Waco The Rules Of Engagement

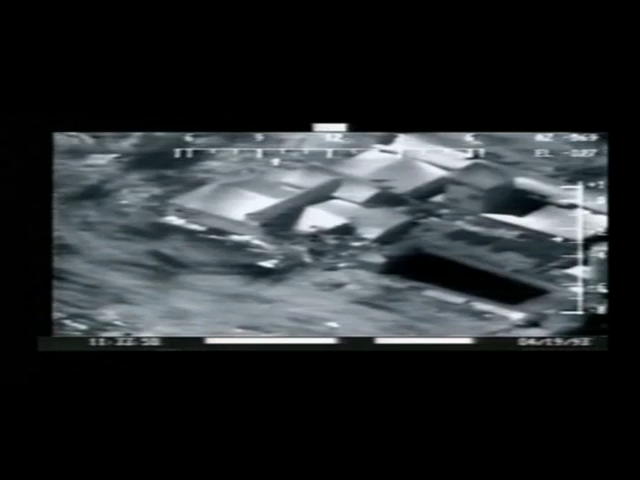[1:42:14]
what allard saw was verified in an independent fleer analysis done by infrospection institute for cbs 60 minutes
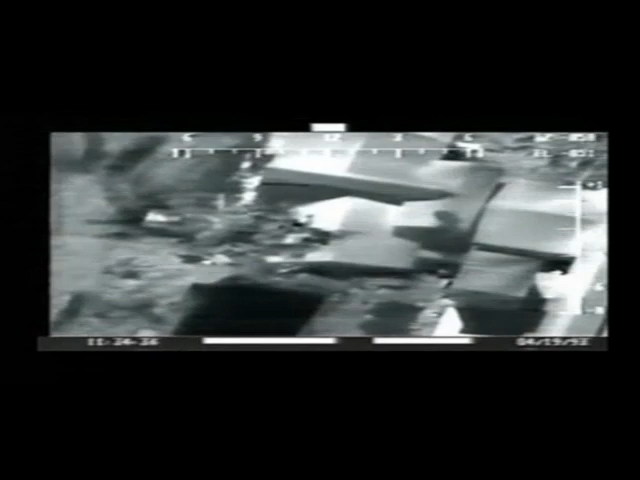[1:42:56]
in addition to noticing the gunfire infrospection saw something else quote there were occasions on the video that seemed to appear as though people were entering exiting
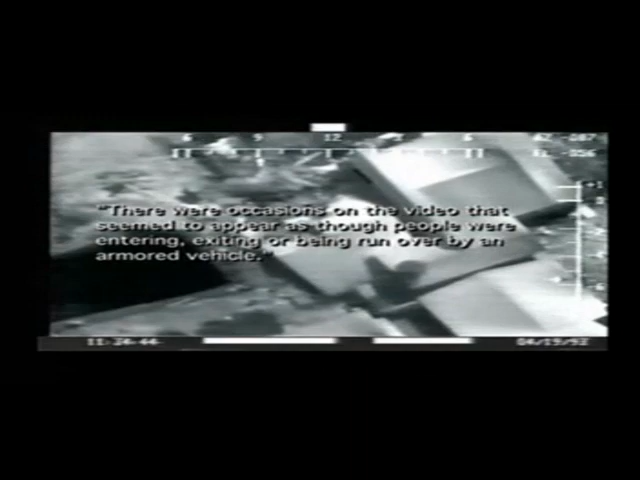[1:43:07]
or being run over by an armored vehicle end quote
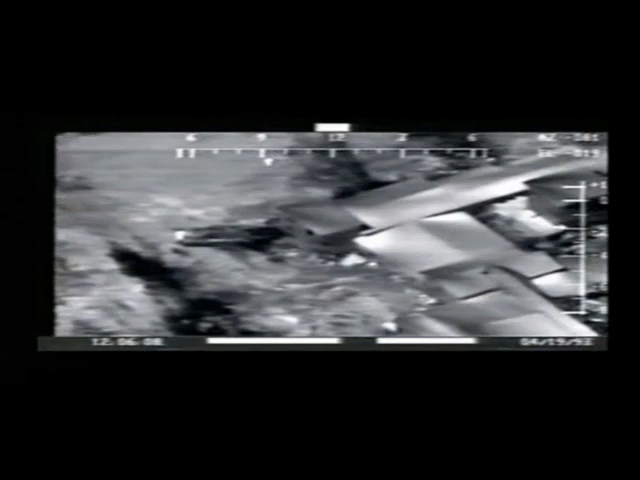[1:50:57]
this front corner a combat engineering vehicle has just made its last injection of cs
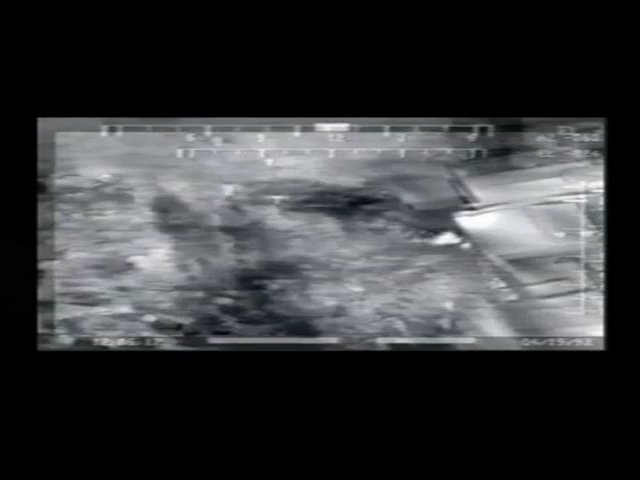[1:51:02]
that small black dot is the nozzle tip ice cold from the carbon dioxide propellant used to force the methylene chloride cs mixture into
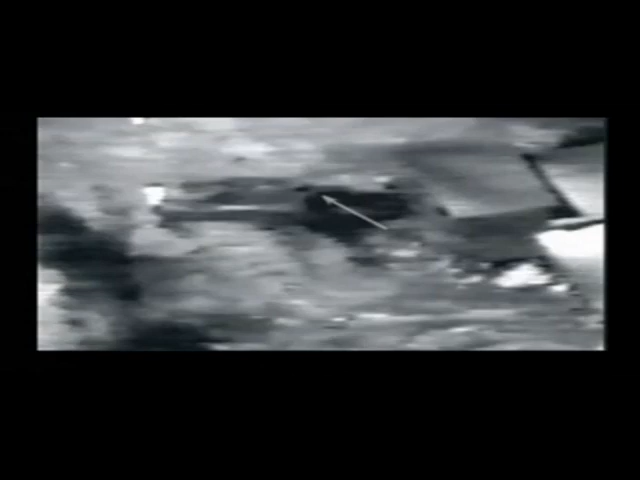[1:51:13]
the building less than a minute later the first of three separate fires that started in three separate locations within a three minute period began here on the
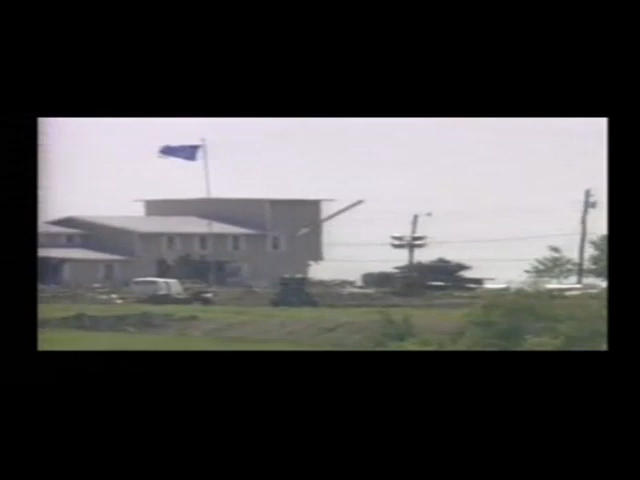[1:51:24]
second floor while the fresh mixture is at its most volatile as a fine mist
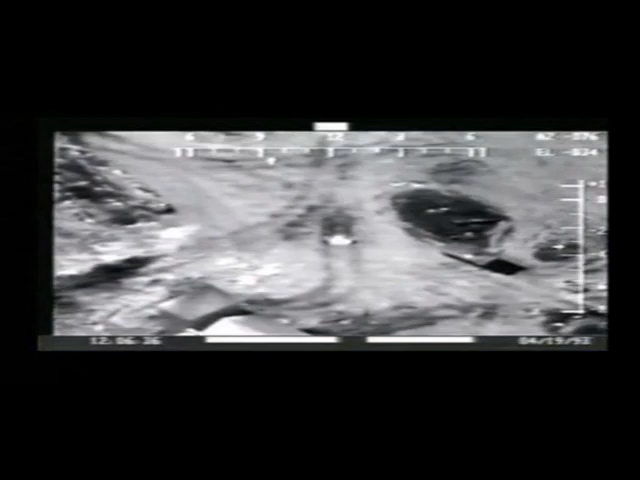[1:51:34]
once ignited both the cs and the methylene chloride will become involved with the fire and add to the fire those sources will tend to produce a fireball or a flash fire
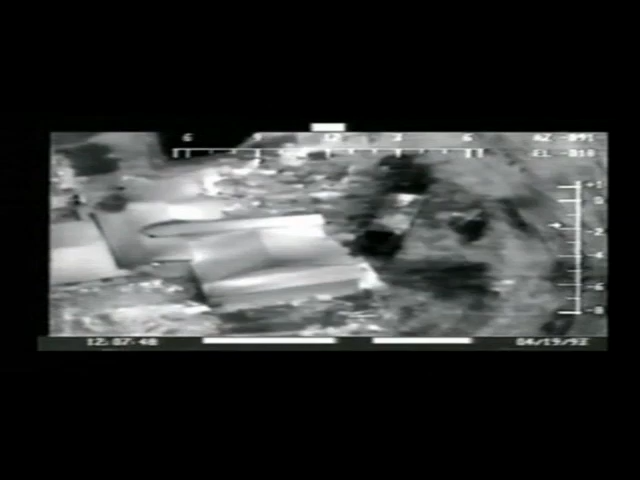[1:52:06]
shortly after fresh cs was injected at this corner the fleer shows a second tank that's pulling away as the corner comes into view a fire is burning there
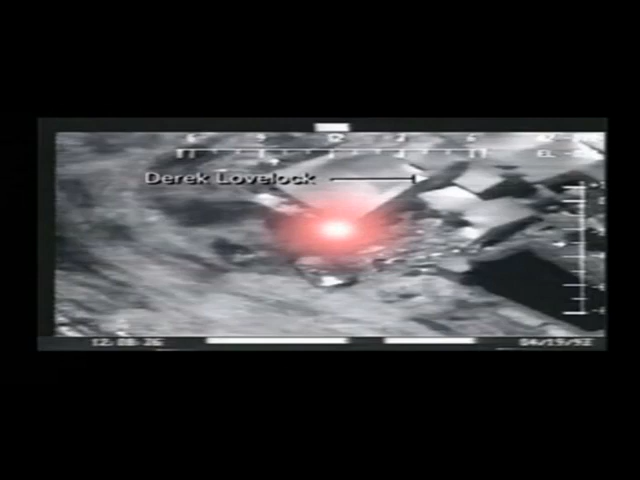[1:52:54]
pulls away a few seconds later survivor derrick lovelock says a fireball raced from the rear of mount carmel to the front igniting everything in its path
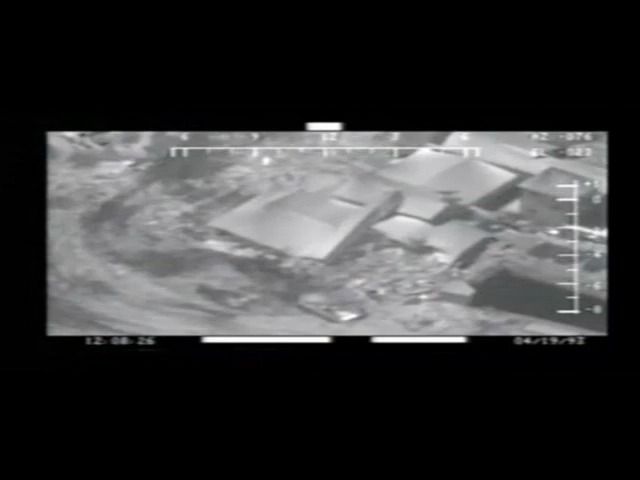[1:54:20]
believed the fireball derek lovelock said he saw started here with his flash
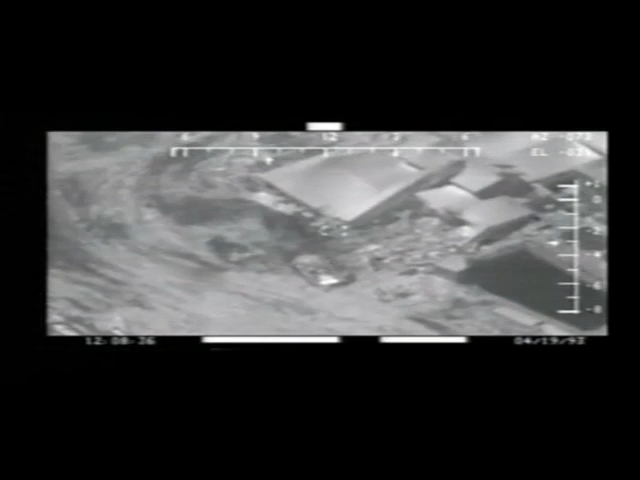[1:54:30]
that flash was so bright that the operator of the flare thought it was so significant that he decided to fix his cursor in that area to remind him or
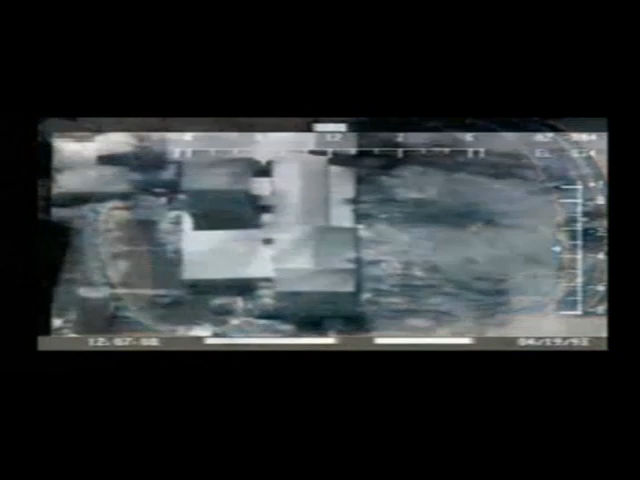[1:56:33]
this one was found here near the corner of mount carmel where the first fire started the other was found here in the kitchen dining room area
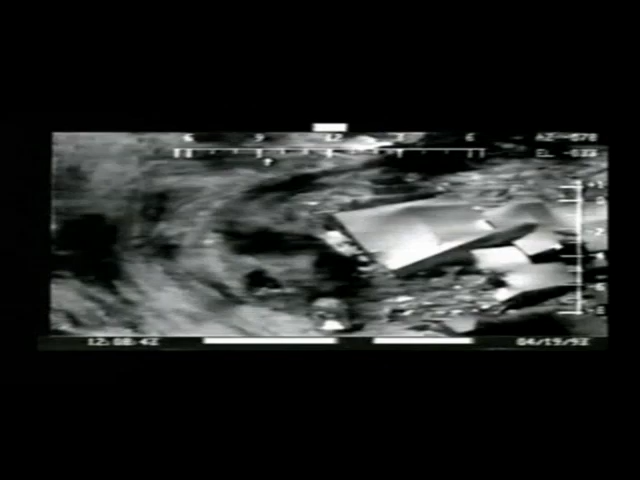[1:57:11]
we got six flashes in one second which indicates it's a rapid fire weapon of some kind
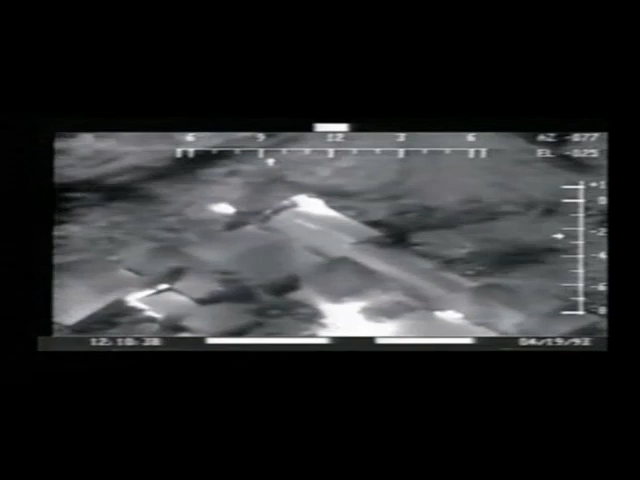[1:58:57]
Most of the remaining Davidians were concentrated here in the kitchen dining room area.